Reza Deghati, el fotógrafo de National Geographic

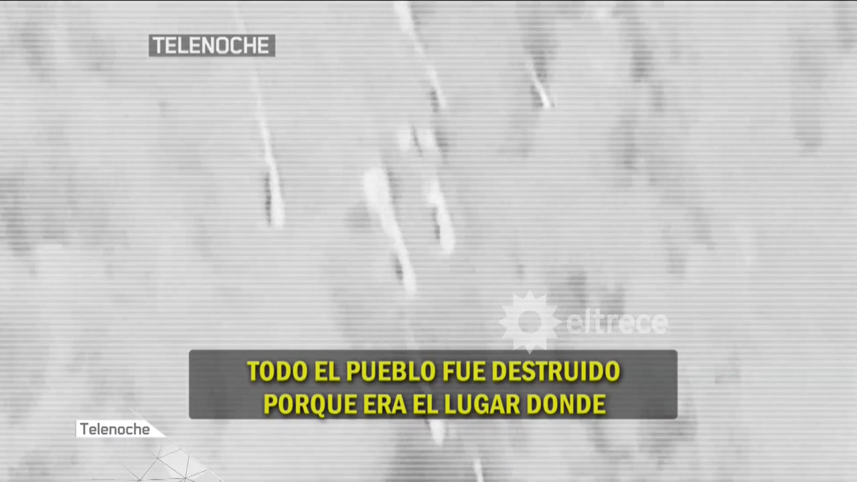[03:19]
The whole village is destroyed because this is the place which bin Laden and his people suppose they're living.